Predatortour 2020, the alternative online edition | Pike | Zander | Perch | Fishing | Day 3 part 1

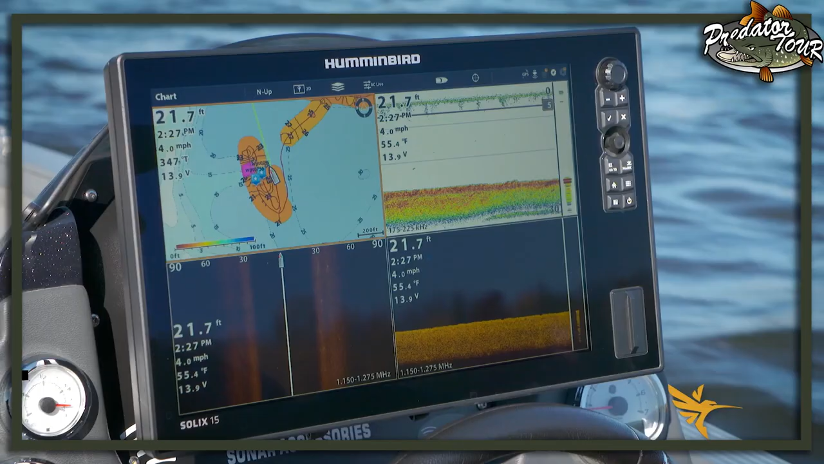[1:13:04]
On screen: depth 21.7 ft, water 55.4°F, speed 4.0 mph
So I can keep building upon this for years, and it's additive.
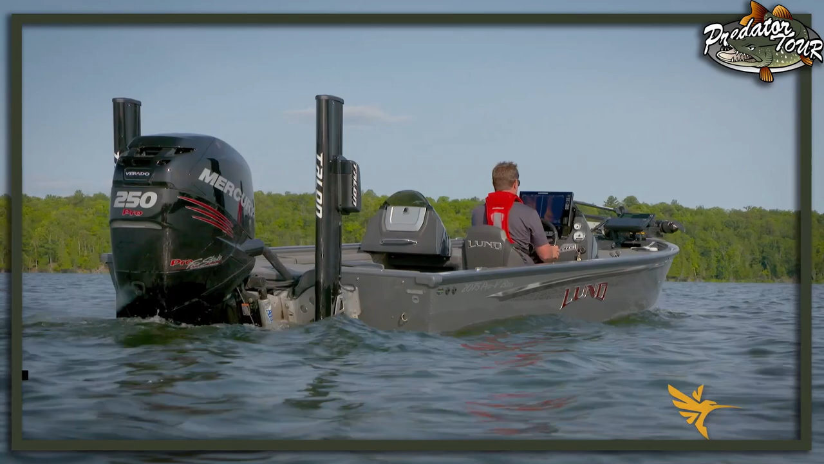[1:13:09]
So on each, you know, follow on trip, I can hit record and just keep building on the maps. I don't have to do it all in one shot.
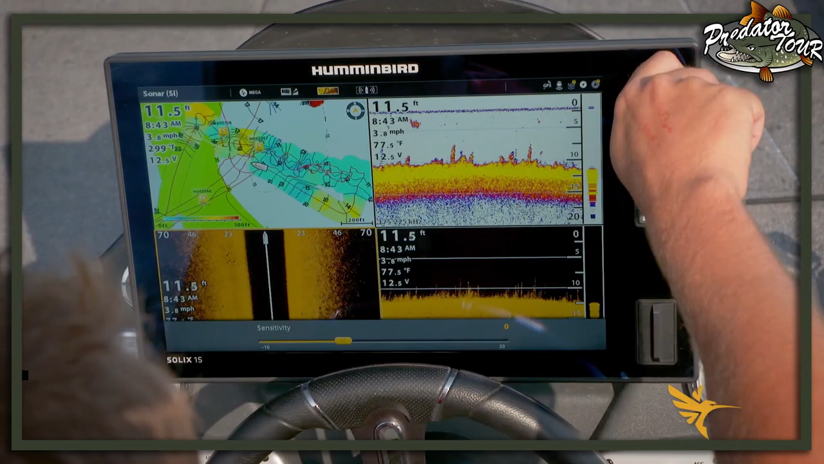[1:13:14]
On screen: depth 11.5 ft, water 77.5°F, speed 3.8 mph
I have the flexibility to map when I want, or maybe the bite gets really slow and I wanna do some custom mapping and have lunch.
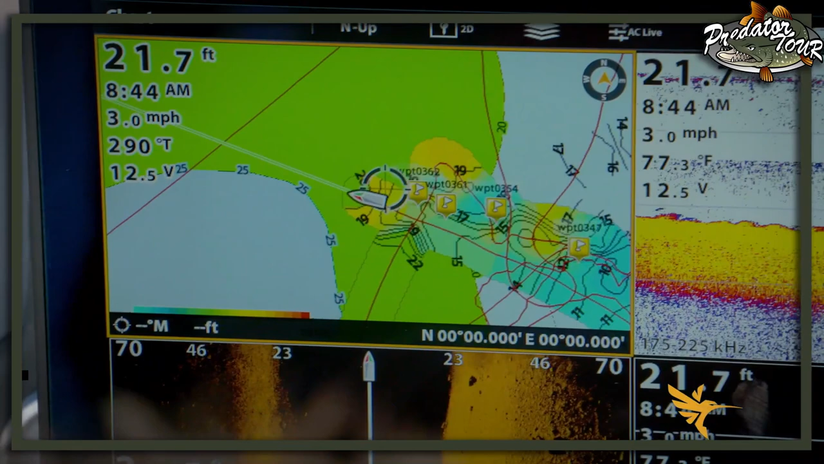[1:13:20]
On screen: depth 21.7 ft, water 77.3°F, speed 3.0 mph
Auto Chart Live gives you that option.
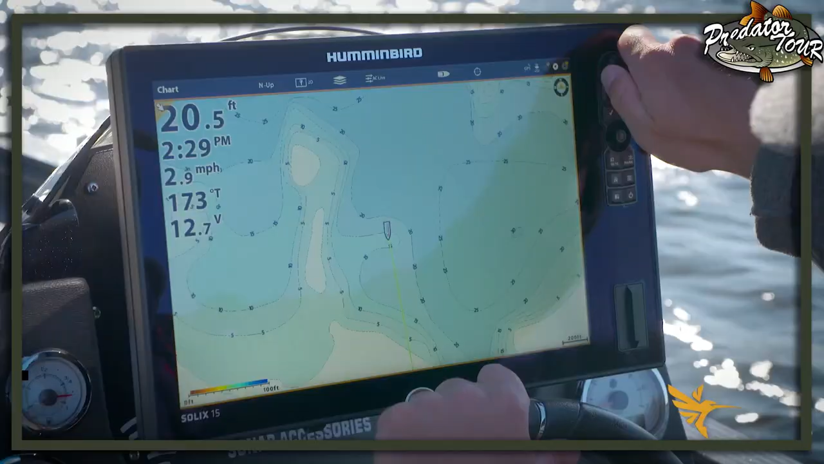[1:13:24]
On screen: depth 20.5 ft, speed 2.9 mph
My contours are getting tighter. That indicates we're coming up on that drop off. You can see the lines there, pretty general.
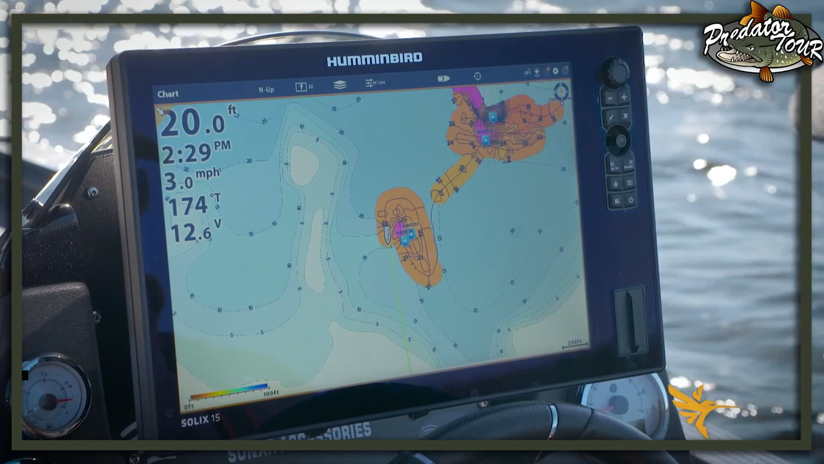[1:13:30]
On screen: depth 20.0 ft, speed 3.0 mph
And now look at Auto Chart Live. I got a lot tighter contour lines. Those are denoting a 1 foot change, a lot more detailed than what was existing. And we had just went over a school of fish, so I'm gonna go back into my four panel split.
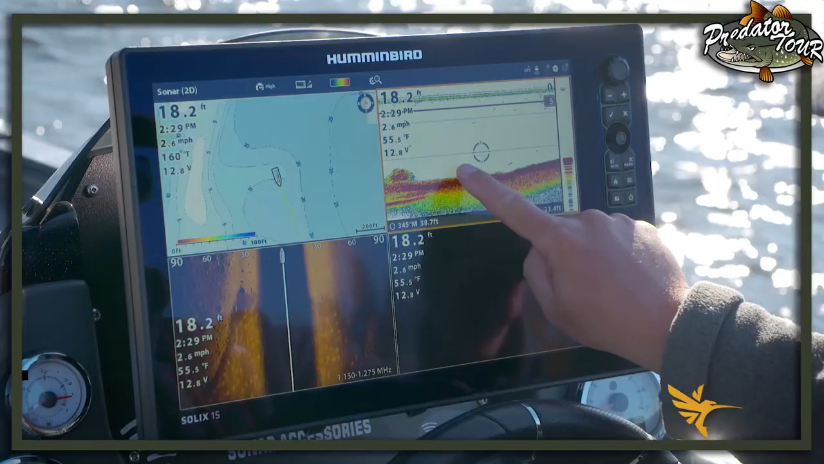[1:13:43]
On screen: depth 18.2 ft, water 55.5°F, speed 2.6 mph
I'm gonna go ahead and drag this back.
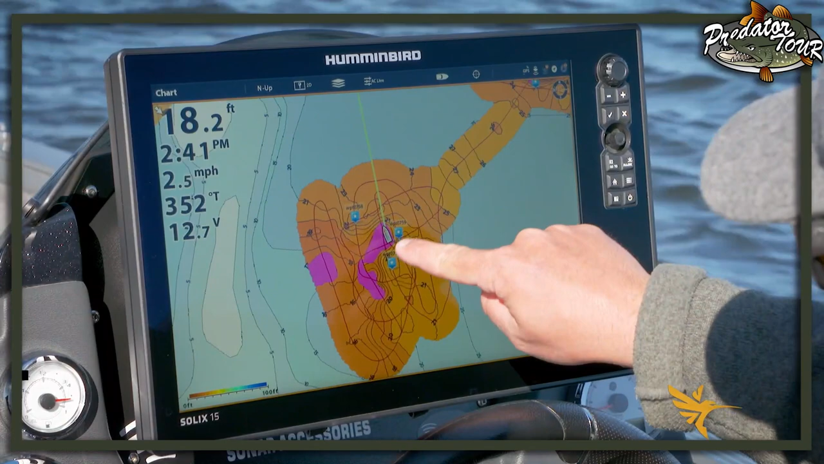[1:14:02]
On screen: depth 18.2 ft, speed 2.5 mph
The beauty of this Auto Chart Live functionality with Hummingbird is that this is private information. This is yours. You can share it with your buddies if you so choose.
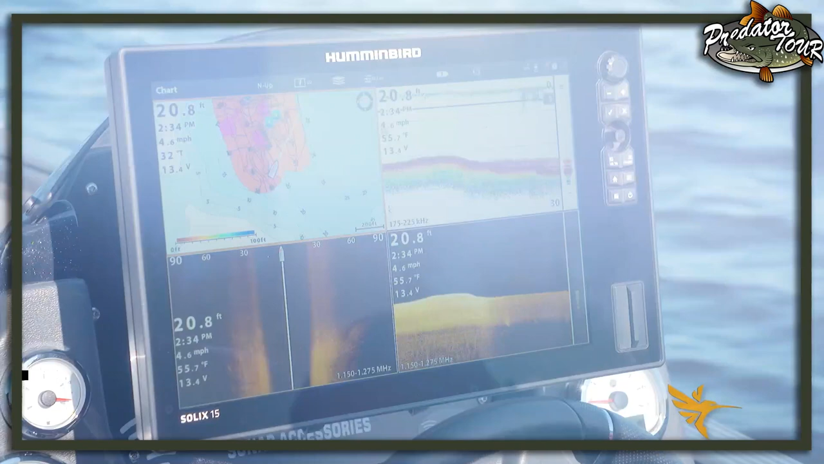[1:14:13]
On screen: depth 20.8 ft, speed 4.6 mph
I've invested my own time. I want to have this for me. This is the edge I'm giving myself when I come out on the ice.
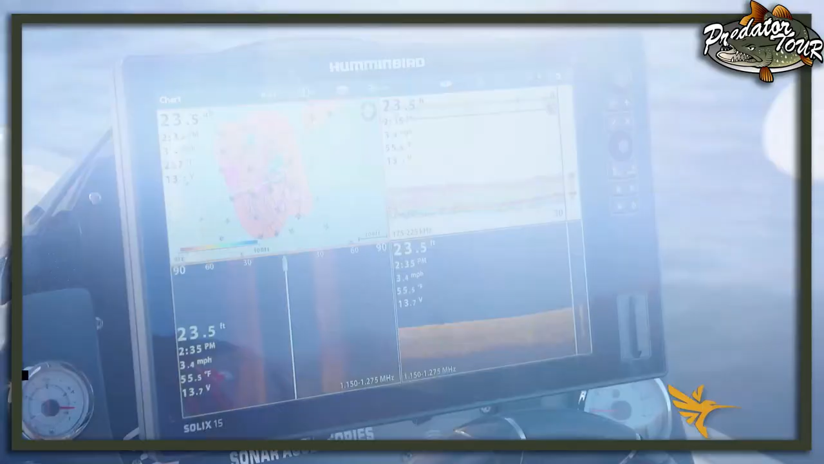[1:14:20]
On screen: depth 23.5 ft, speed 3.4 mph
And this isn't hard. I mean, I'm not a professional surveyor. I'm just driving around.
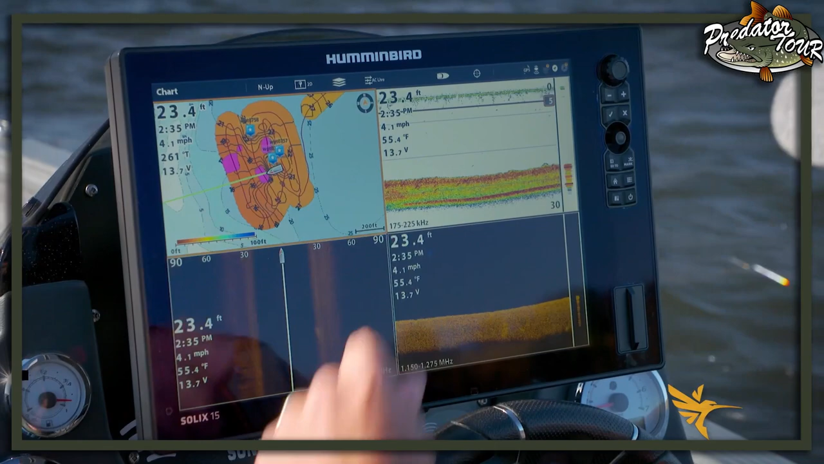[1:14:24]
On screen: depth 23.4 ft, water 55.4°F, speed 4.1 mph
But because it's additive, it's refining and getting more accurate the more I drive in this area. But that's a really interesting thing to note here on the map. I'm going to zoom in and show you the steepness of that drop off.
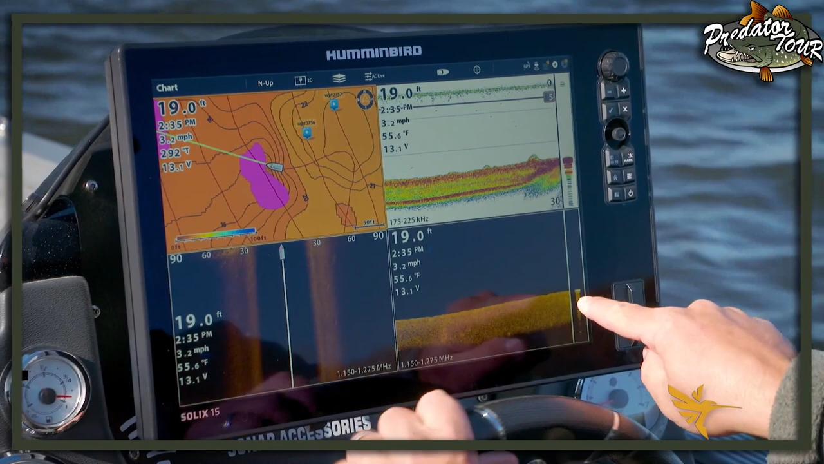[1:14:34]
On screen: depth 19.0 ft, water 55.6°F, speed 3.2 mph
And look at that. We're going to come into this really hard patch right here and take a look at down imaging.
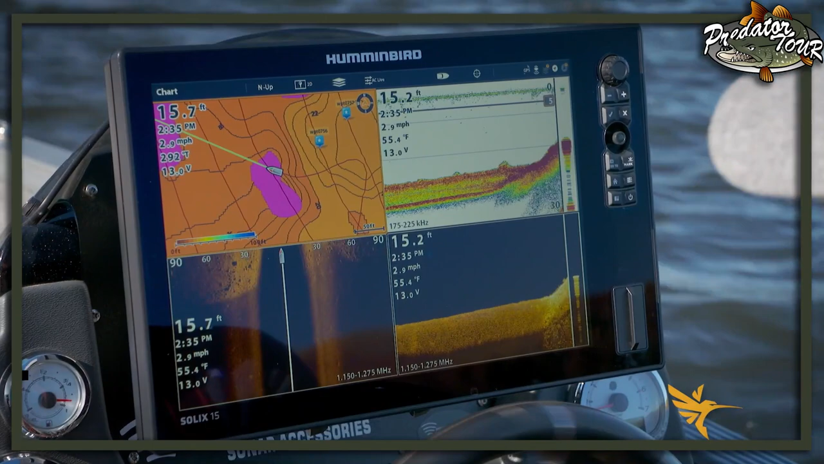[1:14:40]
On screen: water 55.4°F, speed 2.9 mph
Here's my 2D sonar. Look at that. This information doesn't lie. It's extremely accurate and it will help you catch more fish or figure out why there's fish where you are catching them.
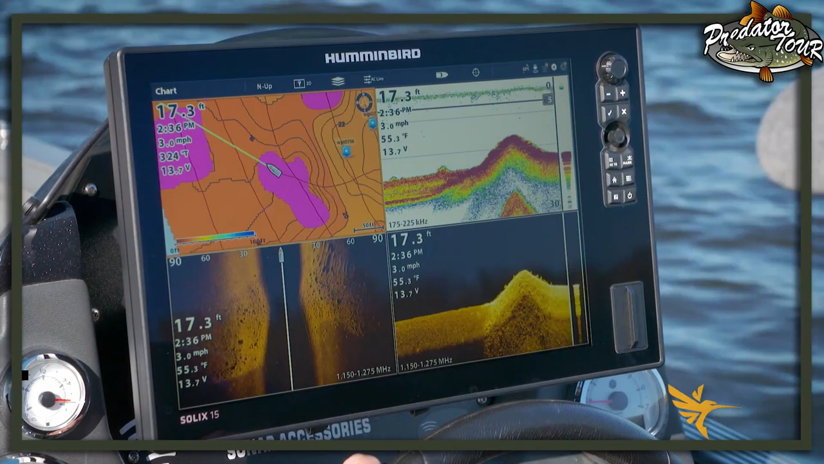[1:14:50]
On screen: depth 17.3 ft, water 55.3°F, speed 3.0 mph
So literally 20 minutes of driving on each spot. We got two beautiful custom maps.
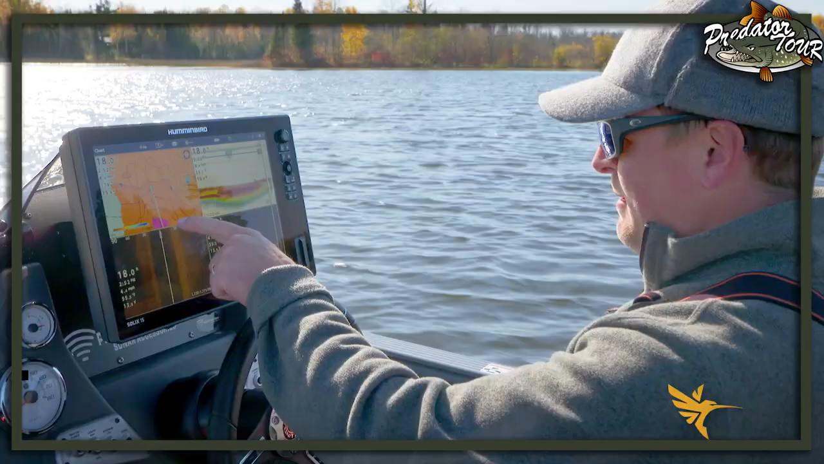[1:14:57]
I'm able to take what I figure out here to other parts of the lake.
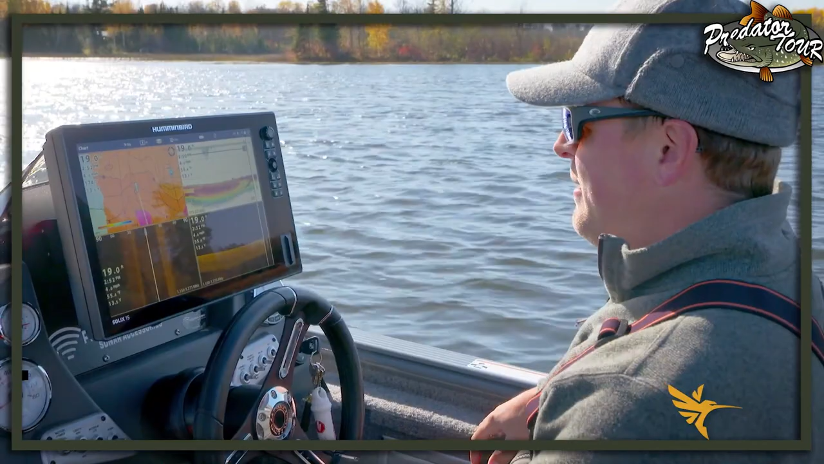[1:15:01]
Okay, fish are on hard, soft bottom transitions. Look it, we're coming into hard, we're coming into hard, it's soft, soft, soft. Look at this pink line when I hit it. Okay, we've hit pink. Look at that. Boom. We're in good rock.
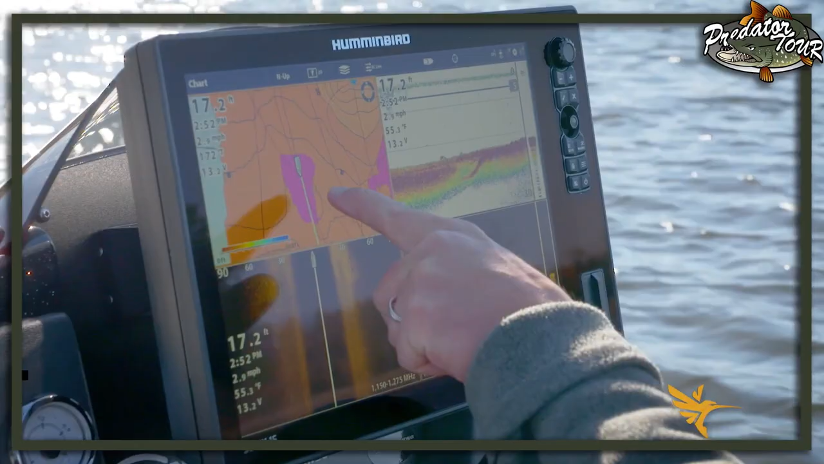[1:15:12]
I mean, that's nuts on.
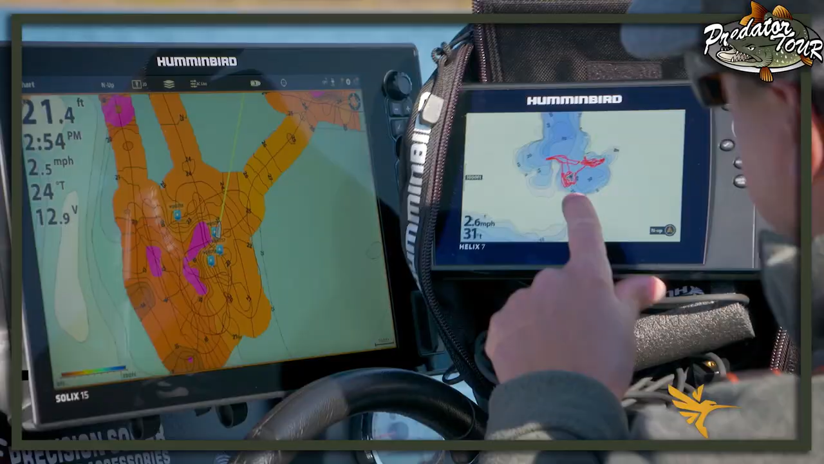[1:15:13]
On screen: depth 21.4 ft
Very generalized map. I'll zoom in on there.